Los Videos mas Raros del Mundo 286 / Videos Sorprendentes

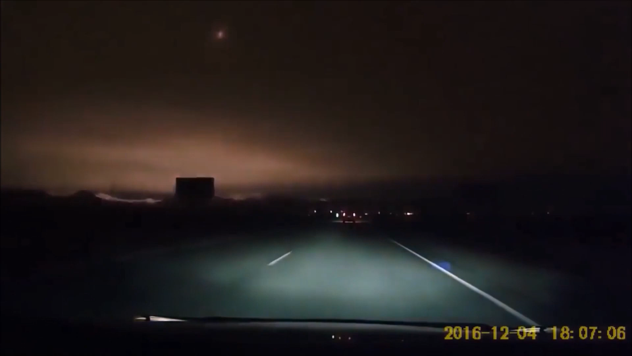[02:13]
Grabado en Siberia Oriental, en Rusia, este es un meteorito iluminando todo el cielo. Se calcula que el meteorito habría medido entre 10 y 15 metros y se habría desintegrado antes de tocar tierra.